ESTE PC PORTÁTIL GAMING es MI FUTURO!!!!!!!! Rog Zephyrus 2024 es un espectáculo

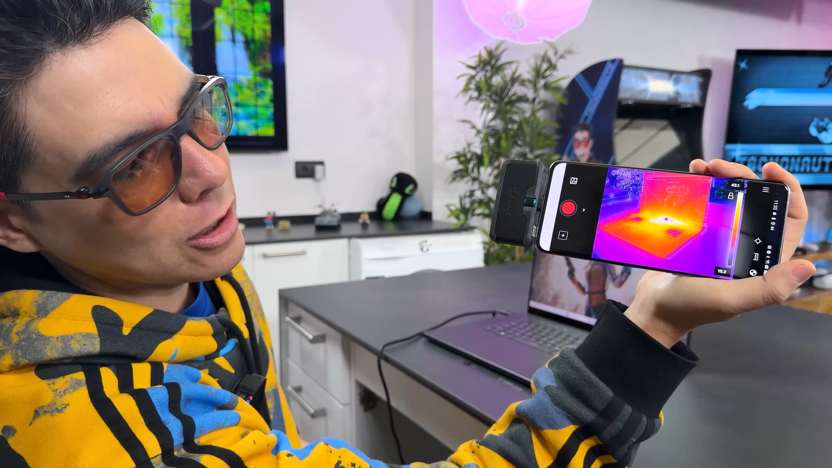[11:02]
Ojo con el teclado. Capaz que te quemas los deditos, Ana.
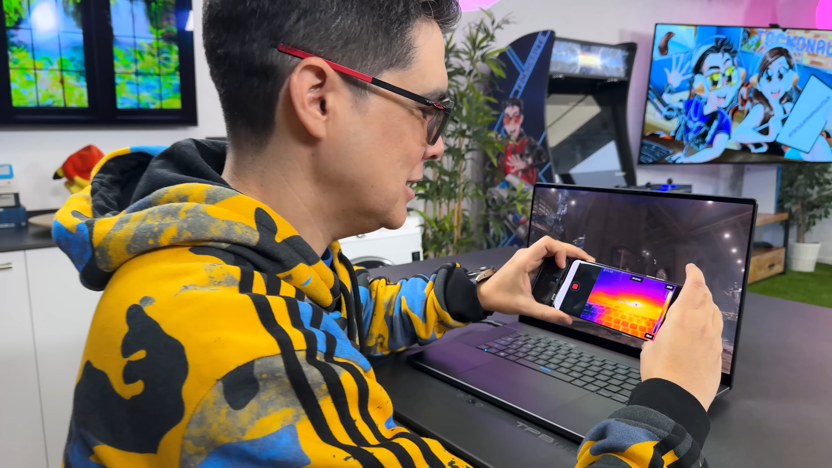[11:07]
La temperatura se aglutina acá, en este punto, que es la salida de respiración, 52 grados en la zona más cálida.
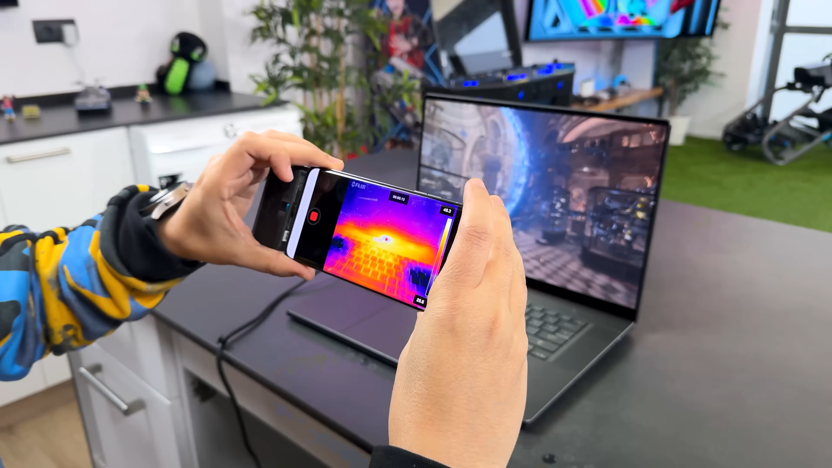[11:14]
Y el tecladito, a ver cómo está. 39 grados, 40 grados. En la parte más caliente, porque hay teclas ahí que están más refrigeradas o frías. Mira acá, 26, nada. Mucha diferencia, sí. ¿Eh? A ver si se siente la... No miente el sistema, tal cual.
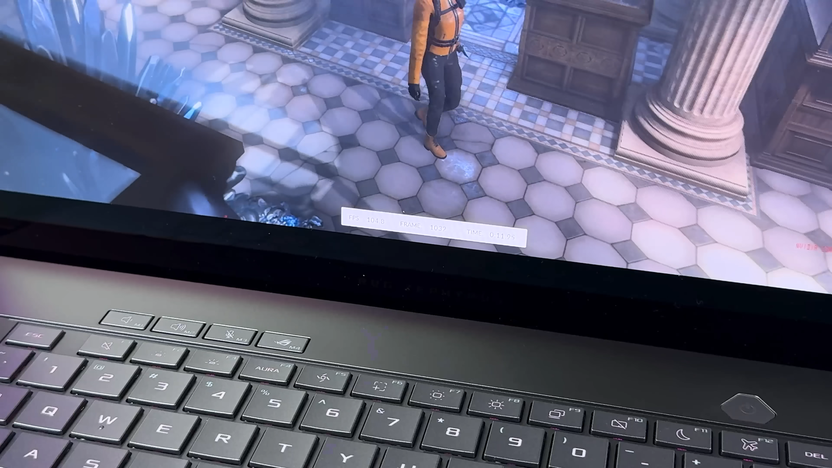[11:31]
¡Wow! Superando los 100 cuadros por segundo.
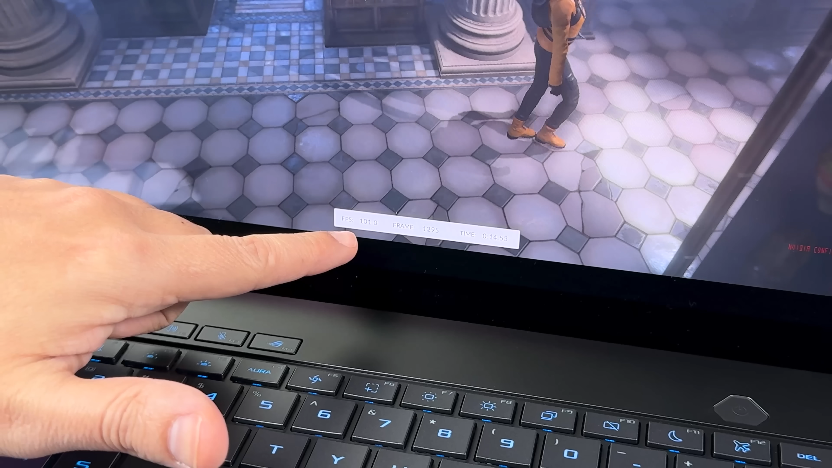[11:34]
Y va como si nada, súper fluido. Sí, sin problemas. 88 cuadros. Y así toda pancha.
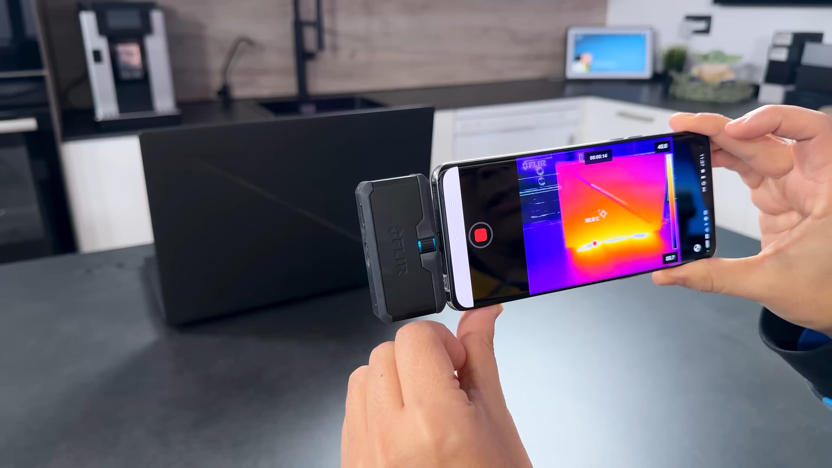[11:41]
Y el fueguito sale por abajo, pero 40 grados no es nada, Ana.
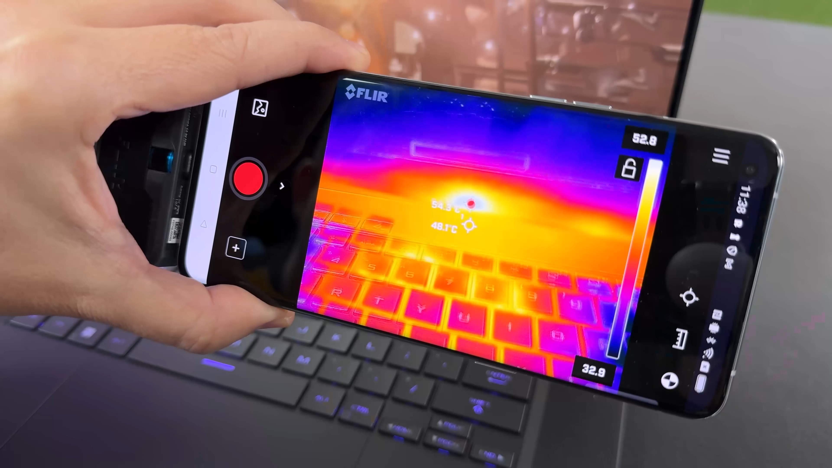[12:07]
¿Veis? Ahí está a 54 grados, 50, llegando a 55, pero que vamos.